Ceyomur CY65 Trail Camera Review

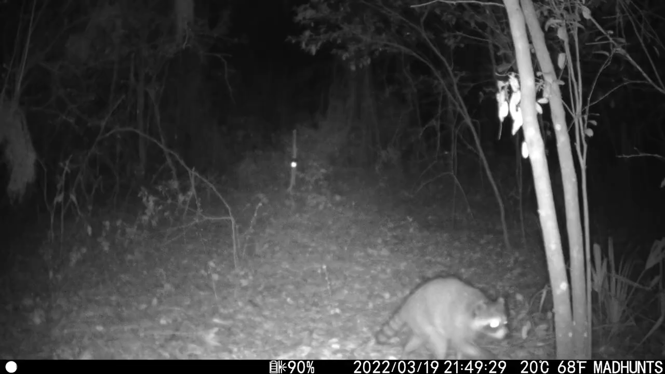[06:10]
I do have some armadillo and a raccoon and me walking in and out to check the camera.
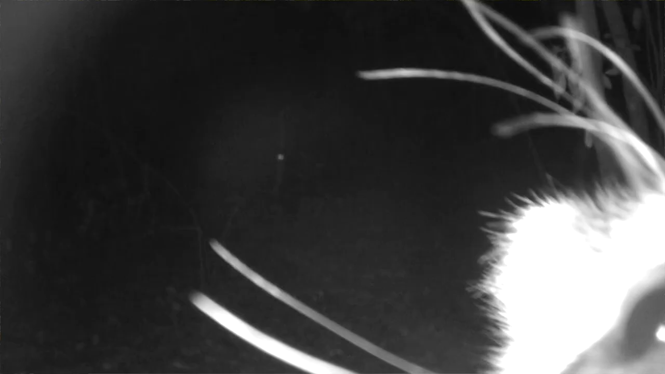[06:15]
And you can see some blurriness even in those pictures.